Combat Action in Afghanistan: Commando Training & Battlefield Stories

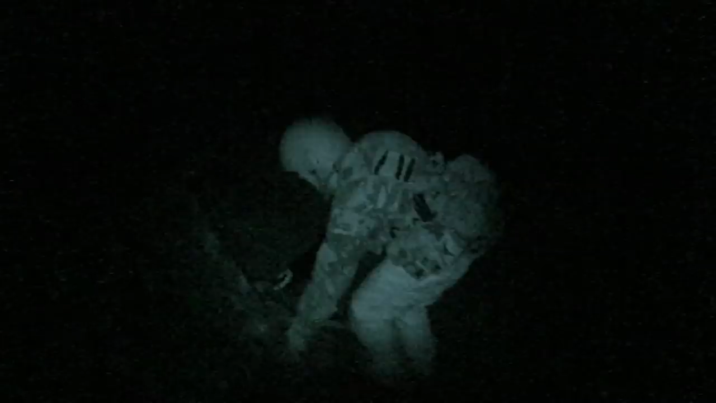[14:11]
But for now, they have to observe only imaginary enemies. Come down this way.
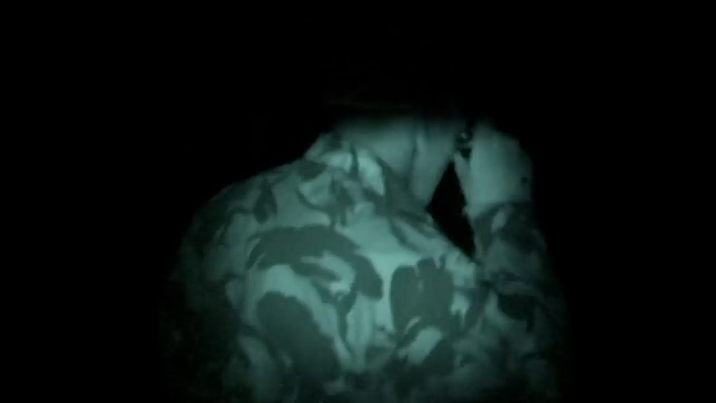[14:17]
So what's going on? He's a rear sentry,
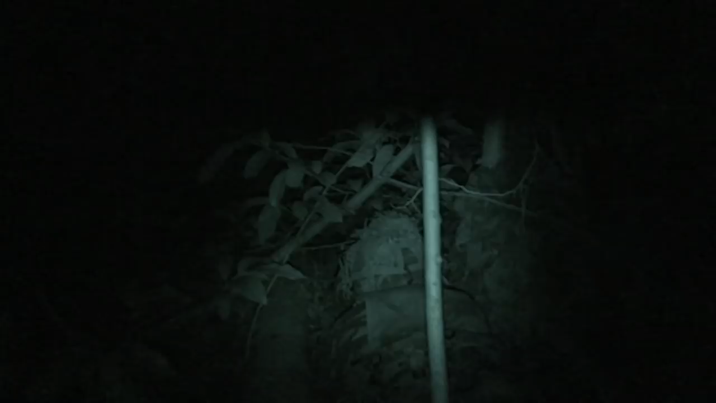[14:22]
so if anyone tries to sneak up on him from the rear, recruit waits the early warning, and he's got a bit of string that he pulls rapidly.
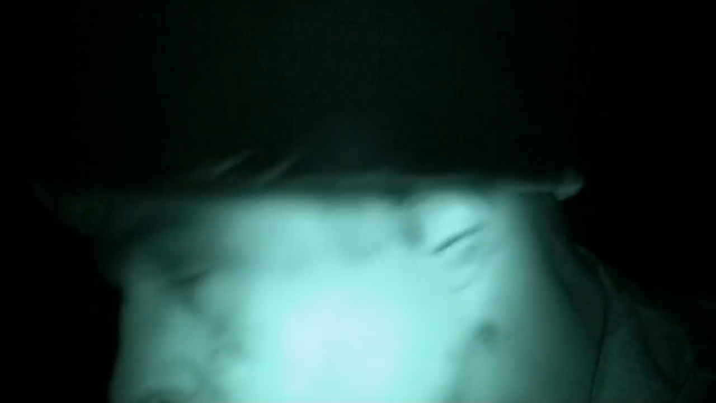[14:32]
He'll open fire on them. And everyone else would jump out of the OP and with your return fire.
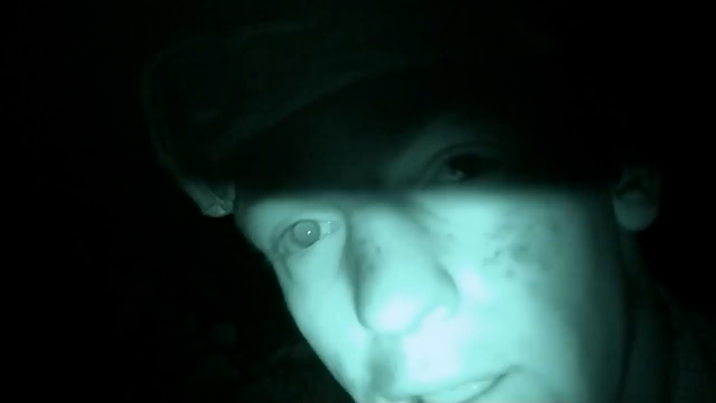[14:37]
Recruit Wade to smash the enemy. That's the plan. The recruits are spending the night in holes they've dug into the ground and camouflaged over the top.
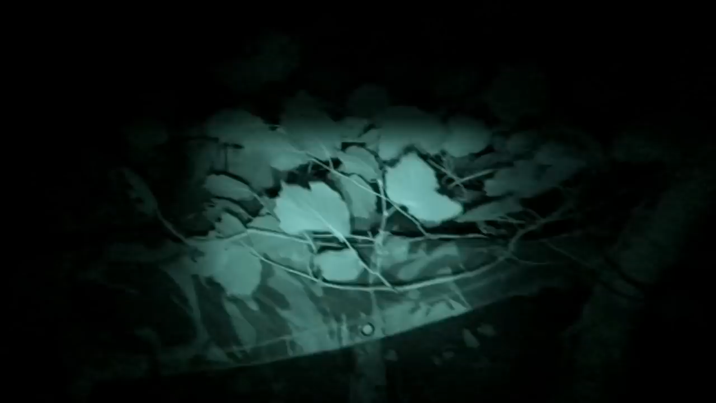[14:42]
A typical ad hoc commando observation post, or OP.
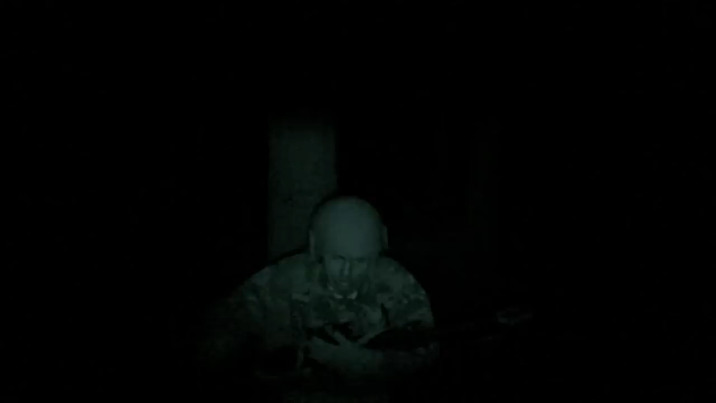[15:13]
then after another hour I'll go to observer, then after another hour back to sleep again.
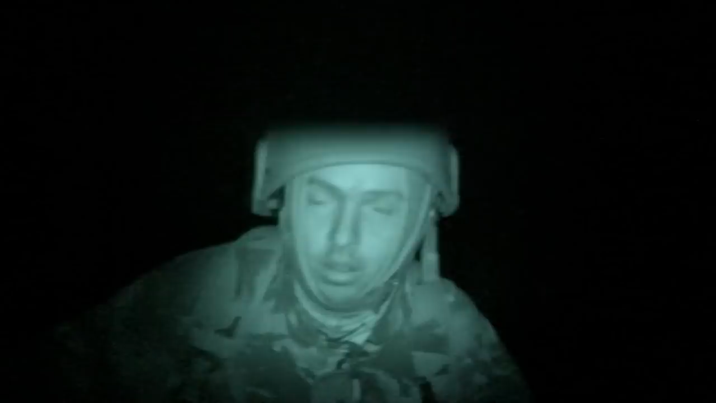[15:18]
This is the fun stuff now, yeah. The prop stuff, yeah. Yeah, this is the sort of stuff you want to be doing. The more permanent dugouts are altogether more luxurious, but people always find something to complain about. I fucking hate spiders. That's what you got here. This is an observation post dug in underground.
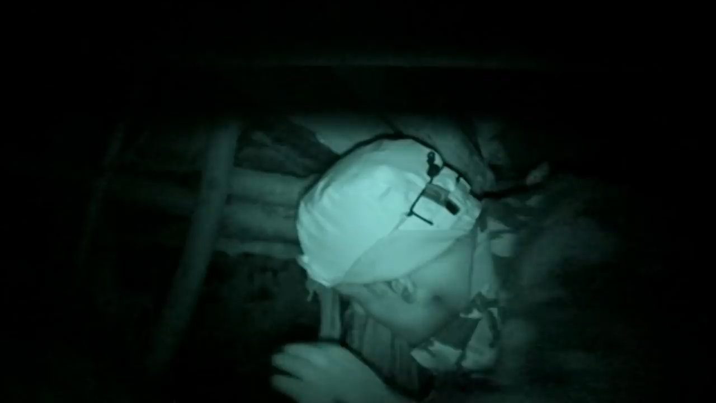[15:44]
Got this front bit here, which is where you can observe the enemy from.
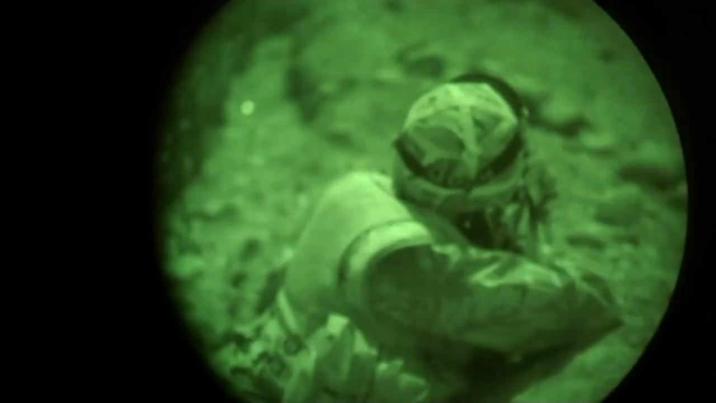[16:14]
They're using the night and natural features for concealment.
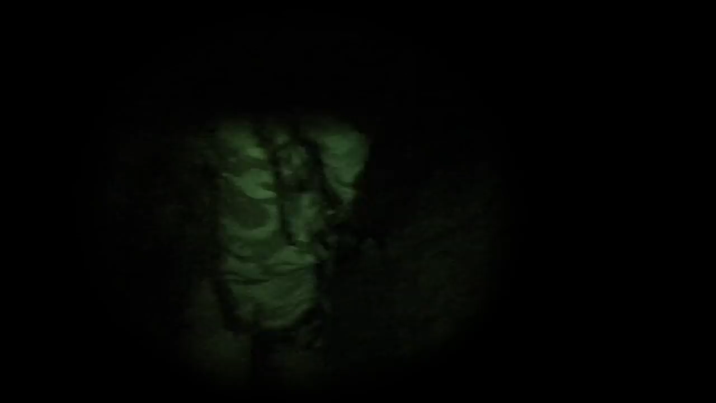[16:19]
But otherwise, they're putting their training into dangerous practice.
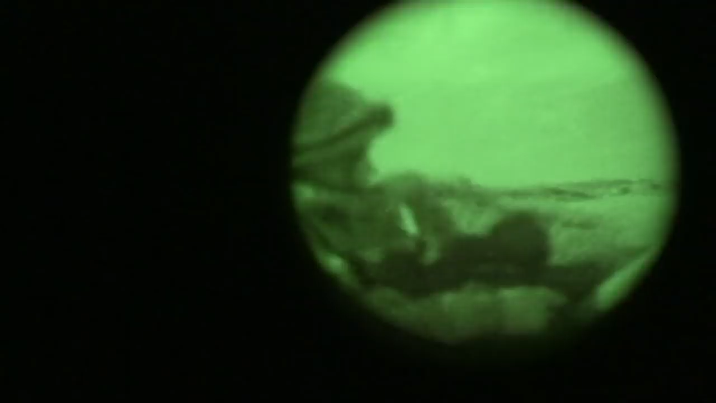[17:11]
The recce team has collapsed its position and moved back to the compound.
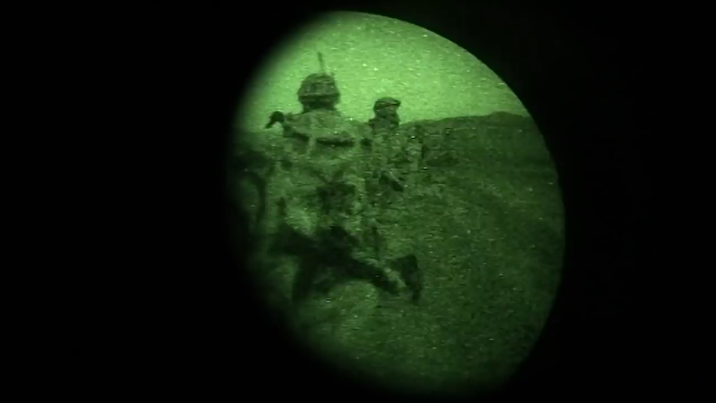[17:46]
On the way back, 11 troop check out a wadi, that's a dry riverbed, which the Marines may need as an escape route after the upcoming offensive.
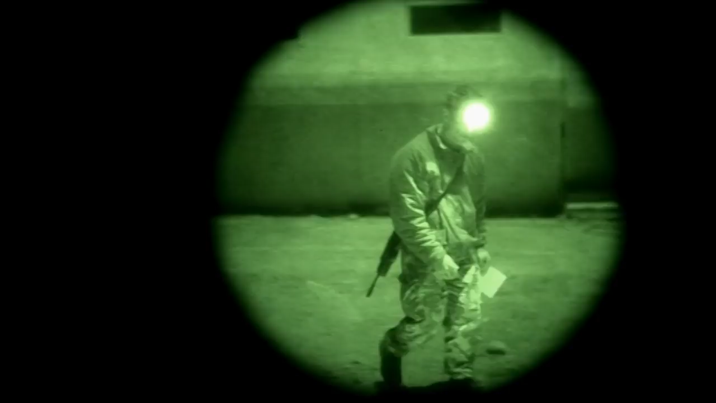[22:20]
Bertie Carr has just received his final orders for tomorrow's assault on the shrine. 11 troop have been given the most dangerous role. They are to be point troop. That means first into the attack.
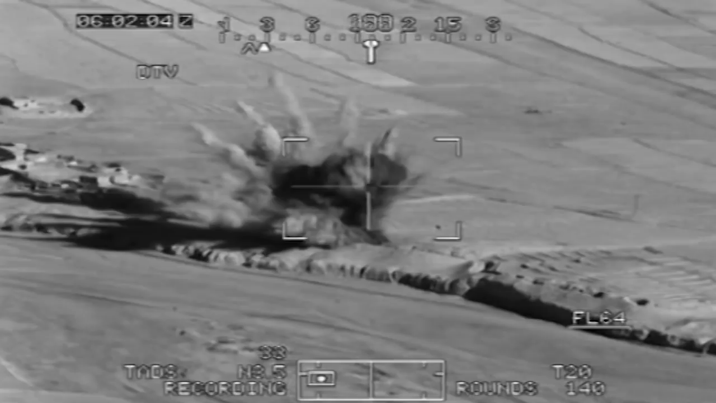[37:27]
Heading west, roughly 8 packs or tools up over. 11 troop remains in cover whilst the helicopters attack. How are the lads doing?